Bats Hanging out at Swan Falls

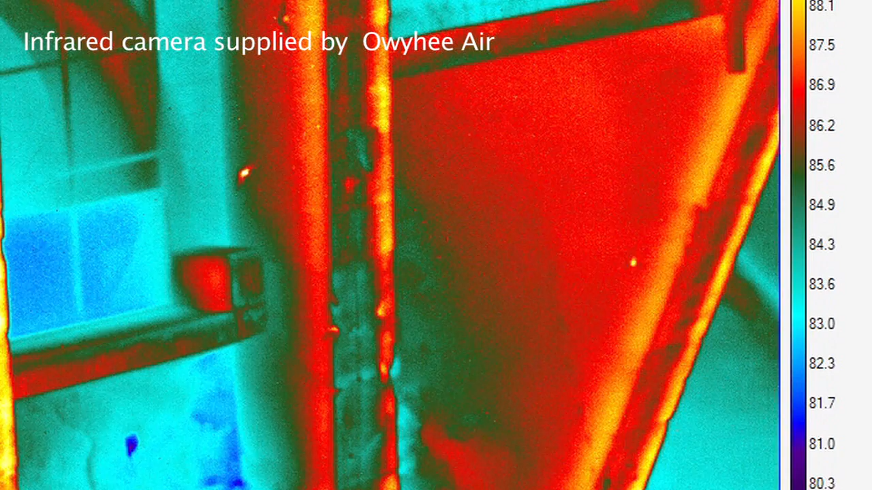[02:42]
You can see how active the bats are as they feed on the nighttime insects.